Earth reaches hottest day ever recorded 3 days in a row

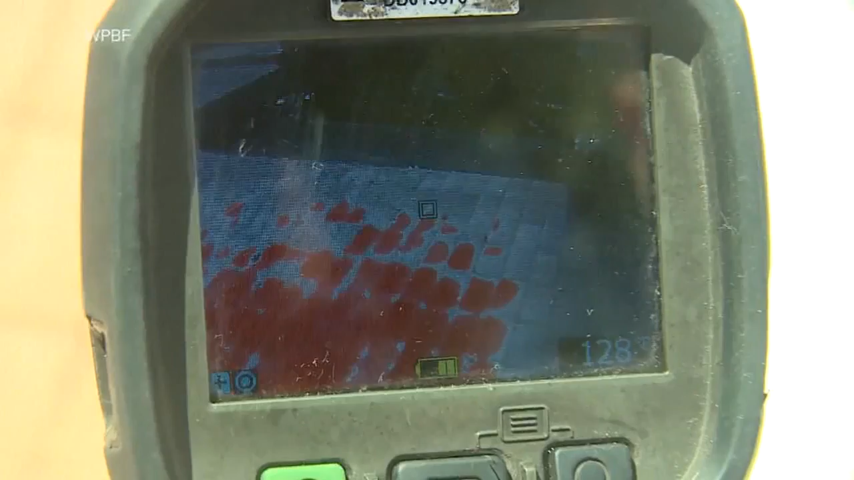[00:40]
We've got the brick at about 128 degrees. Teams in Palm Beach County use this thermal imaging camera to show how quickly surfaces can become dangerous to the skin.